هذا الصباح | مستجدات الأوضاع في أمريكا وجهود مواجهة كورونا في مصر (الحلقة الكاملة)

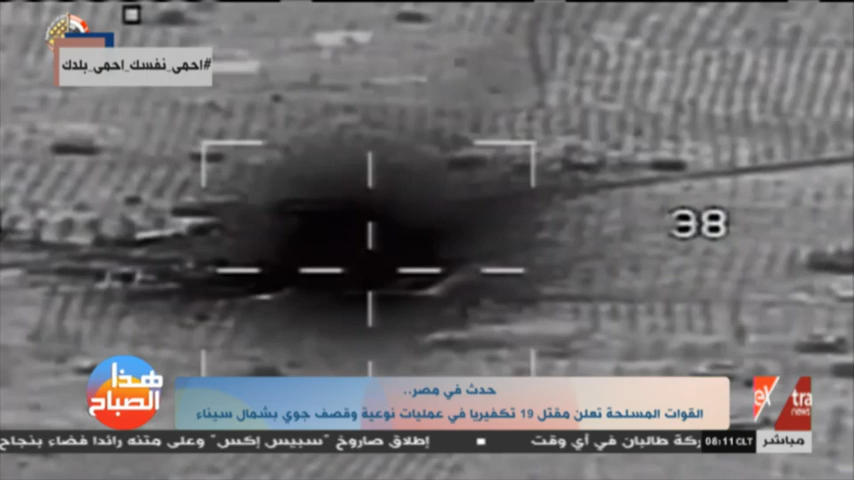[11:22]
كما قامت القوات الجوية بتنفيذ عدد من القصفات الجوية المركزة لعدة تمركزات للعناصر التكفيرية بعدد من
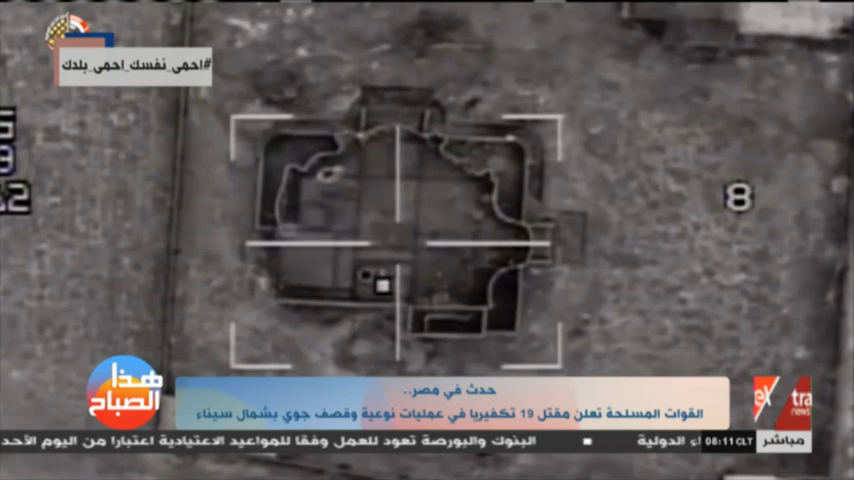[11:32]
البؤر الإرهابية، نتج عنها مقتل 16 عنصرا تكفيريا.